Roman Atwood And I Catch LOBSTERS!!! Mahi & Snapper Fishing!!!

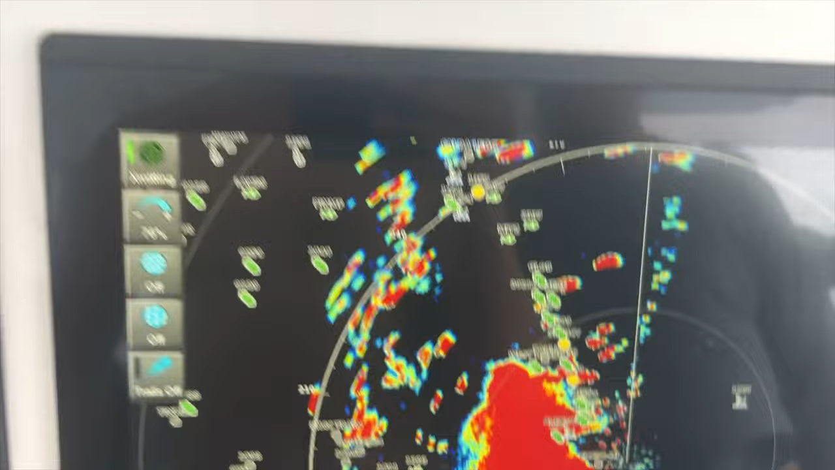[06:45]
We're gonna be getting rain. But we got these things down. We're gonna stay nice and dry.
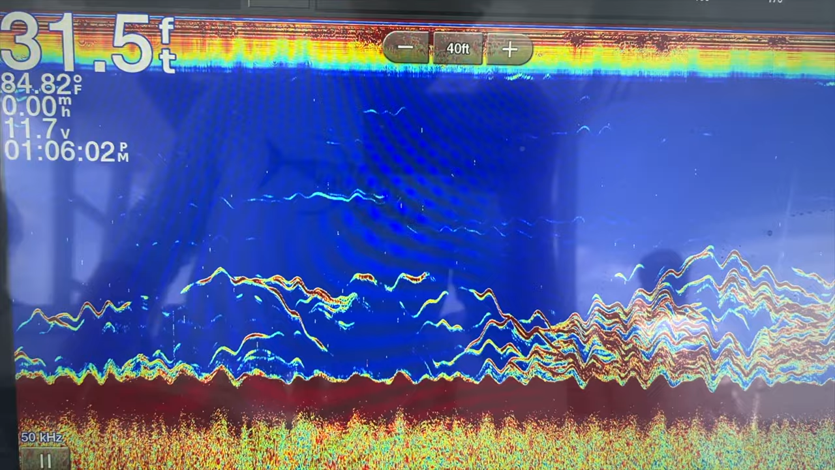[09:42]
On screen: depth 31.5 ft, water 84.82°F
Some quality bottom going on here, and we have our chum line out.
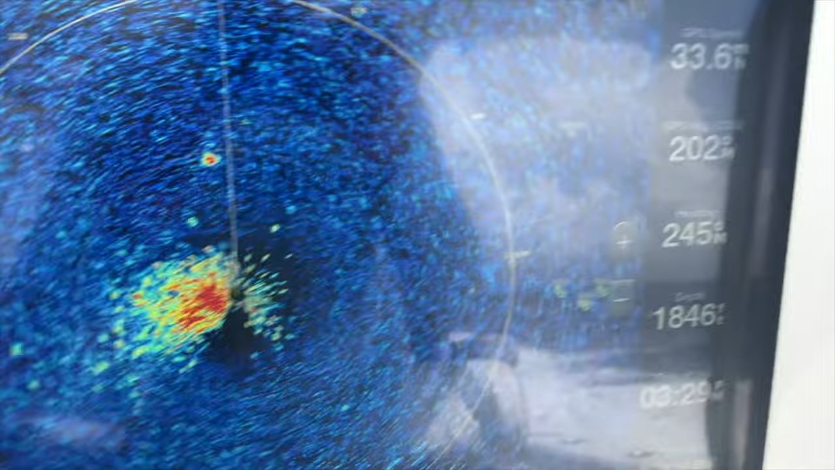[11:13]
And using the radar to look for birds, this mark right there is either birds or a boat.
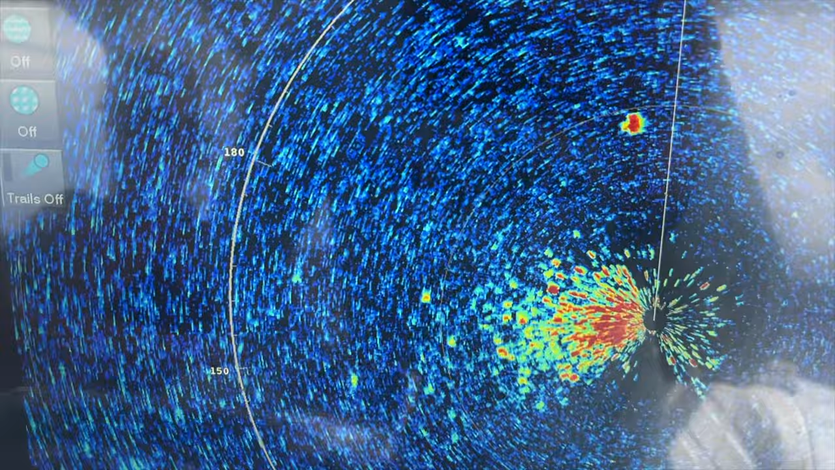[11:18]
And on these rings, it's about 2 miles away. We're headed towards it. We'll see what we see. Hopefully it's a big flock of birds and we can get off some fish.